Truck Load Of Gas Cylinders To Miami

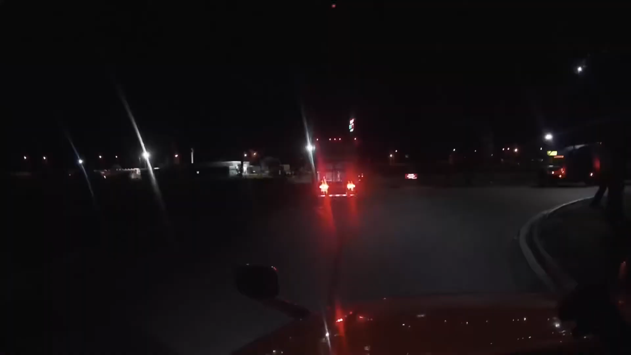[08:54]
Alright, guys, so we're now in Port St. Lucie, Florida. I'm at the Blue Beacon down there. I don't know if y'all can see it, man. But yeah, guys, we're here trying to get a truck wash before I drop this truck off in the morning. There are probably like 20 trucks ahead of me right now. You know, all the truckers coming home now and they want to have a clean truck, so. What's going on with both of them?
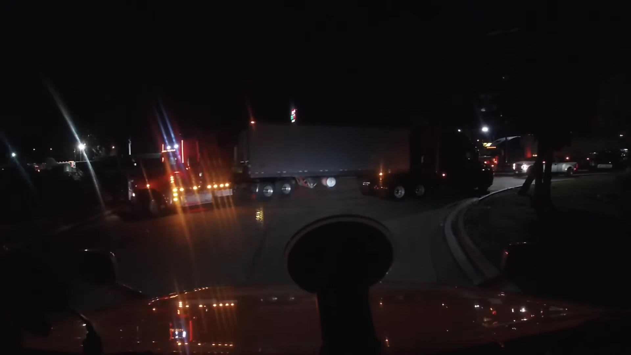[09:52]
Over here tripping and stuff, man. That's why I'm trying not to go too far up, cause I don't want to block everybody. Pull the truck right here.